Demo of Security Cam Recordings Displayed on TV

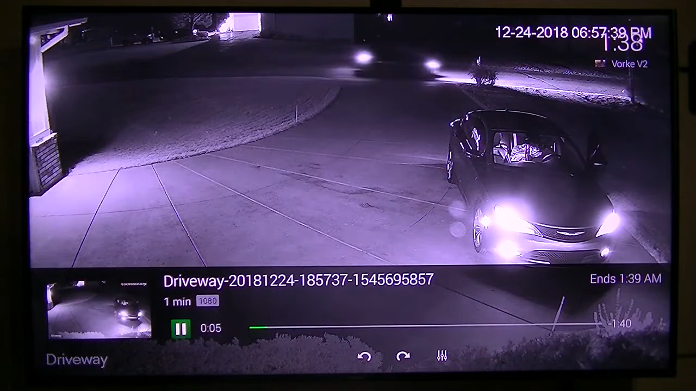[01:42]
the 24th Christmas Eve and that was my granddaughter getting into her car getting ready to leave. It was a total of about two minutes long. There she is getting in the car now. But it's so easy to find something that you want to if you suspected something you just call it up and you can see what it was.
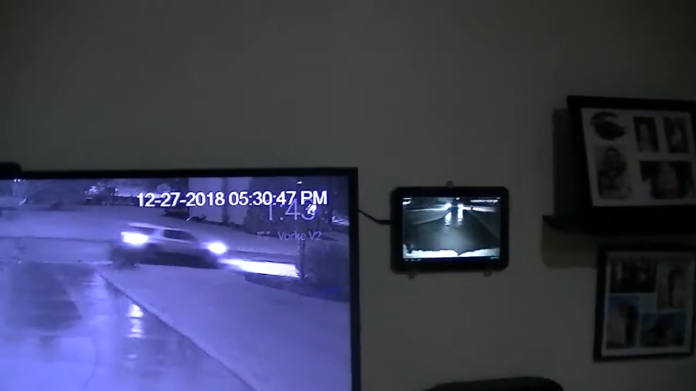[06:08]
i took an old 10 inch tablet that i had laying around that
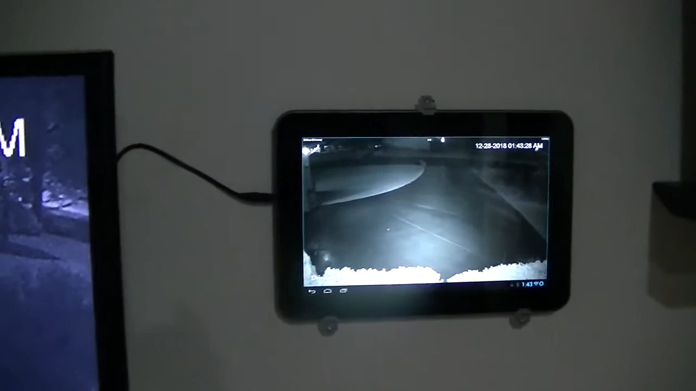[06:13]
i haven't used in two or three years so i stuck it to the wall and it's a display real time so it is a real time display of my camera so
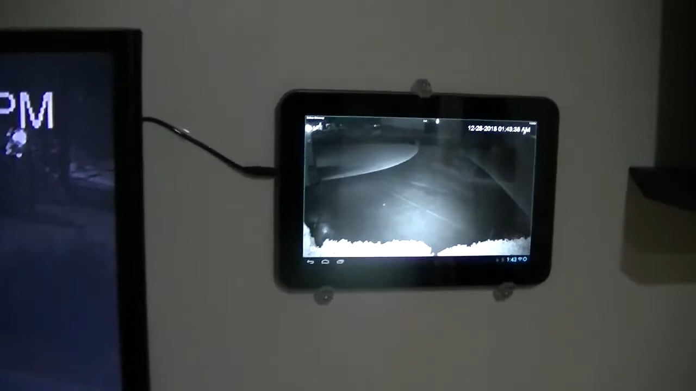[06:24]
i've also got that
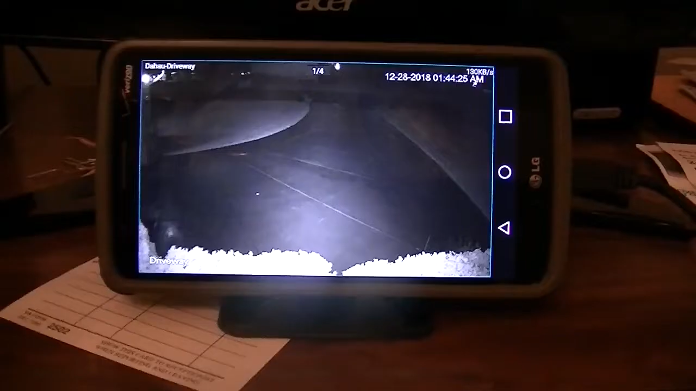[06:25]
and also when i'm sitting at my desk i've also got a cell phone one of my old cell phones that was in a drawer i pulled it out and it's also a live monitor so i can uh watch the driveway if anybody pulls in or anything it's there i can see it all the time so
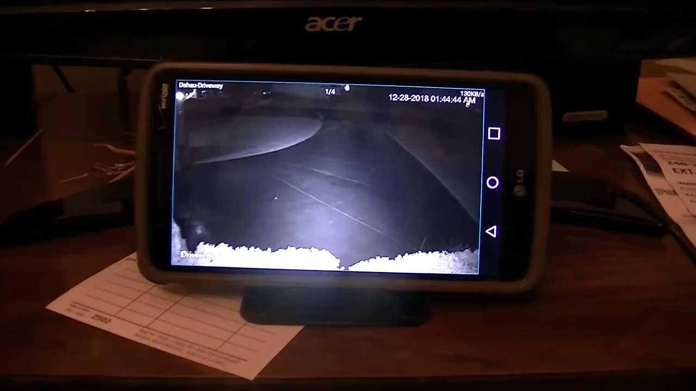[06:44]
it's convenient to watch the on my tv to watch the recordings and i've got the little uh
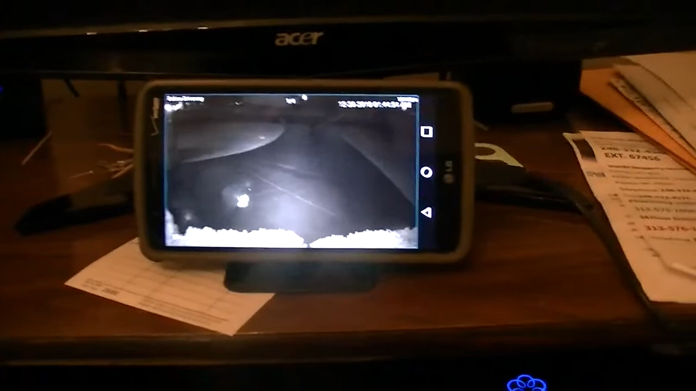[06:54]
phone five inch cell phone that i had here on my desk and i got the 10 inch
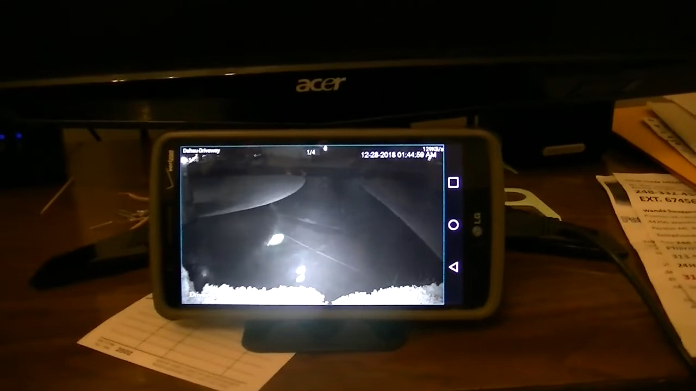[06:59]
uh tablet on the wall so that's what i got thank you